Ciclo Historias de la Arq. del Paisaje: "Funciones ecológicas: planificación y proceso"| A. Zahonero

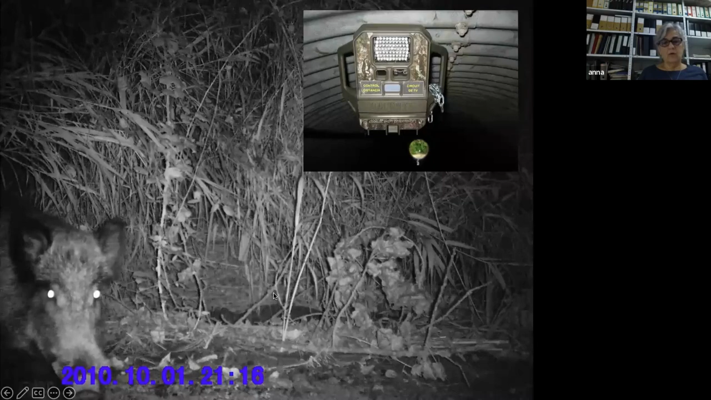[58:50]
Se ve como veis el jabalí, tenéis el zorro aquí en esta imagen, y ya está.